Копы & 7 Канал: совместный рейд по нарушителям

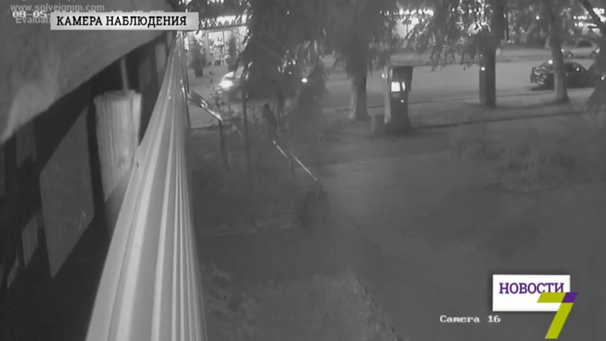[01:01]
В итоге погиб под колесами Хонды. Задача сегодняшнего рейда напомнить с виду взрослым людям очевидные вещи.